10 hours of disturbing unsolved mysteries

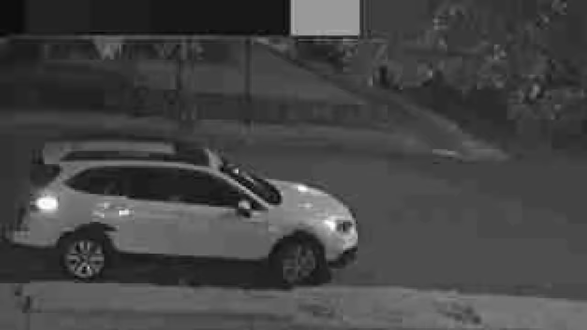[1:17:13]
It is believed that the released footage was from 2020 with Larry's death and 2021 with Deborah's attack.
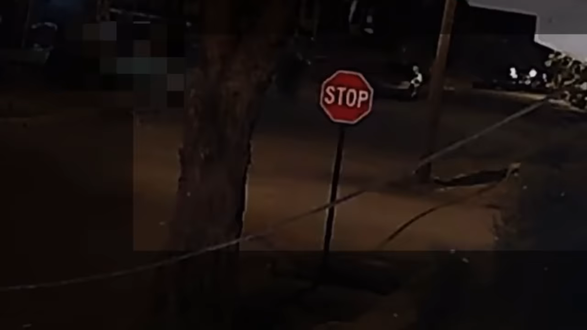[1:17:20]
Not long after this news, police received well over 50 different phone calls with tips regarding the case in less than 24 hours. The community then dubbed the serial killer as the Little Rock Slasher,
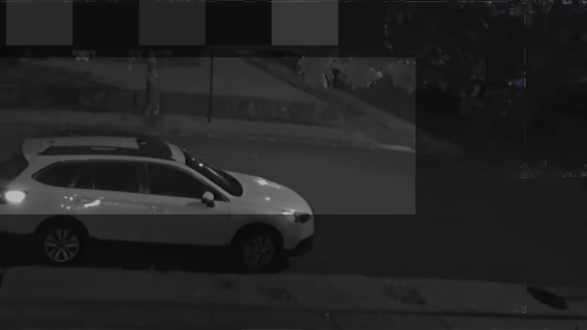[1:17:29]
but he is also commonly known as the River City Ripper or Jack the Knife. In the footage, he was seen with a dark hoodie and dark pants and gloves.
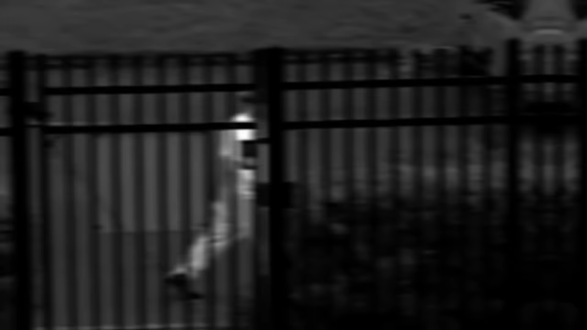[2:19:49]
A suspicious individual was seen on security footage driving and exiting Jennifer's car after she disappeared,